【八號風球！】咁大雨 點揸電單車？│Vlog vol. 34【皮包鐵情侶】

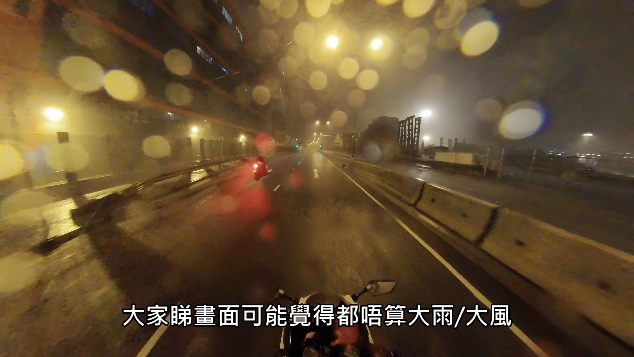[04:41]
大家其实睇到我哋个画面咧，可能会觉得唔算话特别大雨同大风，但系其实事实上个视野咧系非常之差嘅，视线应该得翻一个车位左右。喺咁嘅情况之下咧，风镜咧其实一定要打开1/3嚟睇路。一嚟关风镜，我哋就唔会睇到路啦。